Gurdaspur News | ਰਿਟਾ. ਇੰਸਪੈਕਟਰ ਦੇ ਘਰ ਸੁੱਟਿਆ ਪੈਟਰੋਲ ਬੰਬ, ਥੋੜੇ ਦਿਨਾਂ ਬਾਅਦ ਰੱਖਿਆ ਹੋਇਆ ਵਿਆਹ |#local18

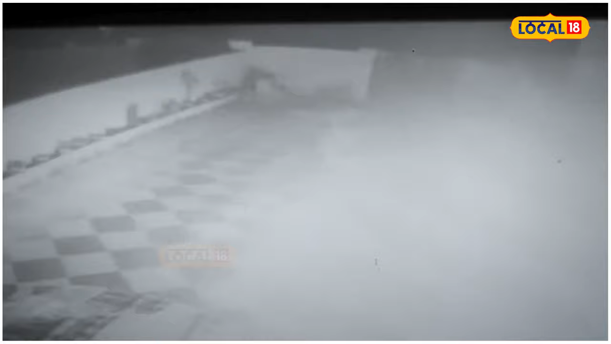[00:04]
बाईक स्वारा दे वल्लों एक कार्दे वेच पेट्रोल बांब सुटे आ गया CCTV तस्वीरा दे वेच साफ देश रहा कि कार्दे बाहरों किसे ने पेट्रोल बांब दी बोतल कार्दे वेच सुटी जो कार्दी कंद
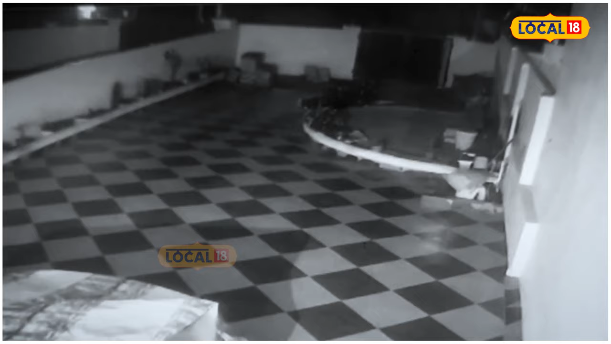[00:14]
दे कोला के डिगी इस कार्दे विच थोड़े दिना बाद व्यार रख्या होया।